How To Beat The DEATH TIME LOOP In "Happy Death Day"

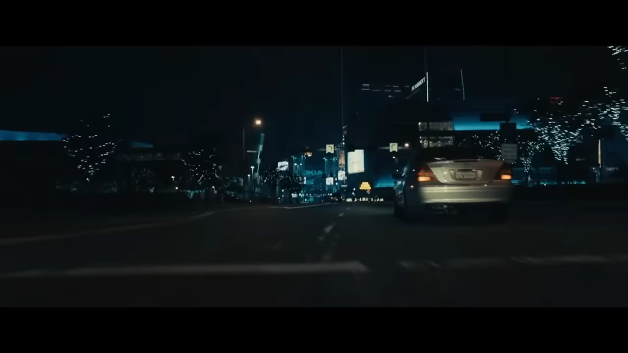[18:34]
The great thing is, the town traffic will also give us a better view of his vehicle.